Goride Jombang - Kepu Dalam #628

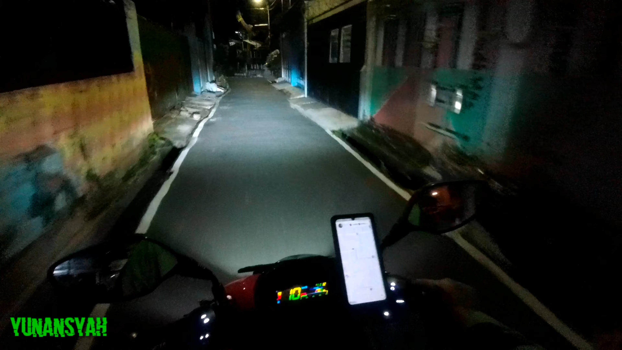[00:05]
11 September 2021 jam 11.12 daerah Kampung Kepu,
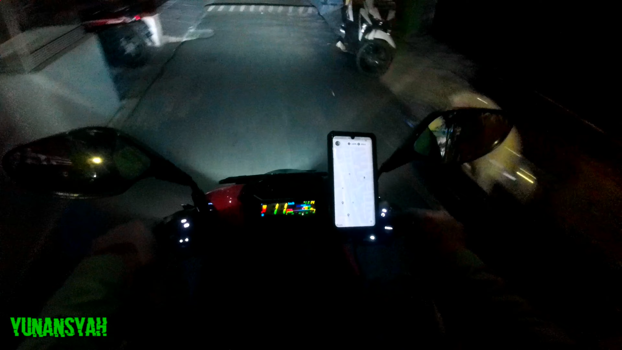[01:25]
Terusin mantap kanan, kita ke jalan bungur besar
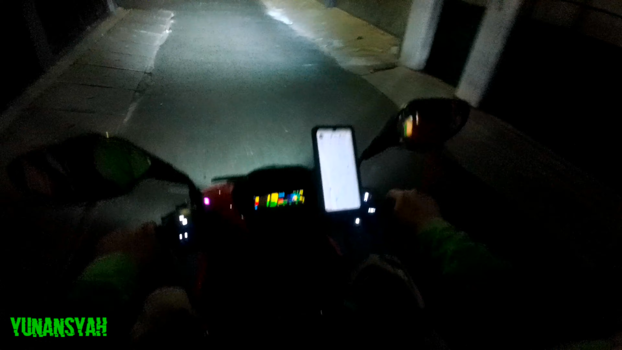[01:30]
Pokoknya kita cari jalan gede dulu aja
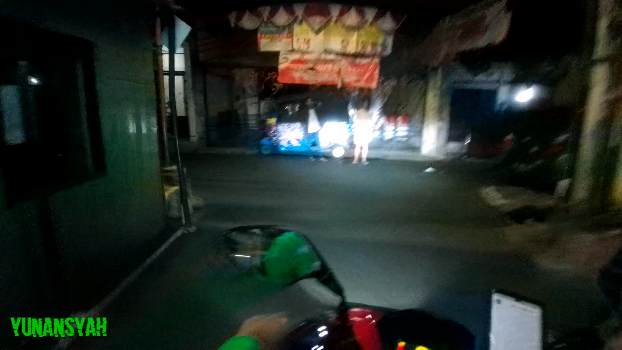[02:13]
Jadi kita gak bisa lewat itu, jalan-jalan itu Untuk menghindari kerumunan
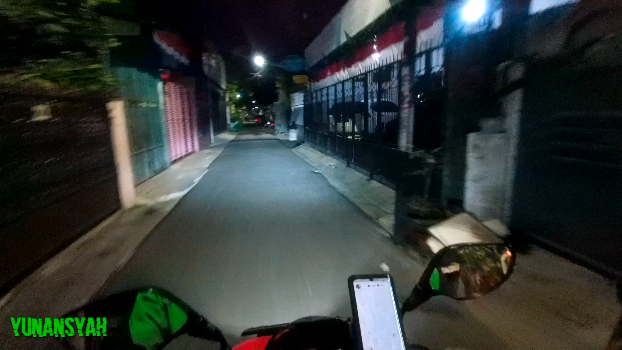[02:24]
Jadi malam mingguannya gak bisa lewat situ Jadi ya cari jalan lain Kalau kemarin sih Gue Lewat gak ya Kemarin gue gak lewat Karena emang Malam Sabtu Sama malam Minggu Diberlakukan ya CFN
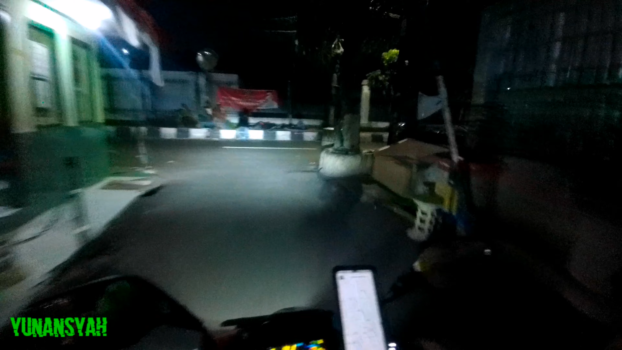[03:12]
Sibap Kanan bisa sih Oh tembusnya disini Pinggir Rail kereta Jadi stasiun senen ada di sebelah kanan